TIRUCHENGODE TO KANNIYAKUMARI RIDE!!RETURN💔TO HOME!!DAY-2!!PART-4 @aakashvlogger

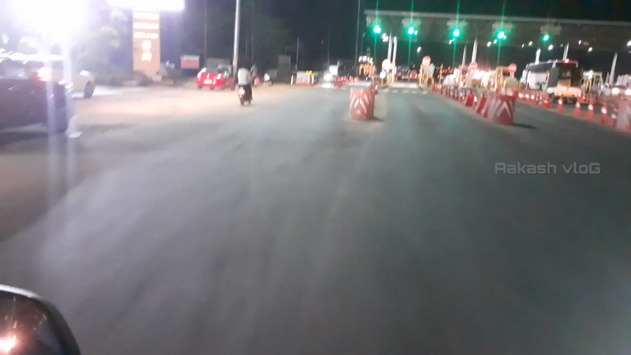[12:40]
இது வந்து பார்த்திங்க அப்படின்னா நம்ம கிராஸ் பண்ணுற 4வது டோல் பிளாஸாங்க.